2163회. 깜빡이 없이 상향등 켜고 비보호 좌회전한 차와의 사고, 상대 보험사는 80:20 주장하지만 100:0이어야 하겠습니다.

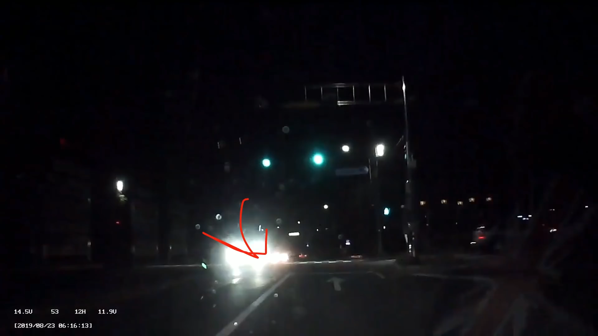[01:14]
상향등 번쩍번쩍이 아니고 이 차가 지금 상향등을 켜고 오는 거예요. 상향등을 켜고 저 차가 상향등을 켜고 오다가 직진으로 오다가 여기서 갑자기 꺾는 바람에 눈이 부셨다는 겁니다. 저 차 꺾고서 시간들이 얼마나 걸릴까요? 저 차 꺾고 나서...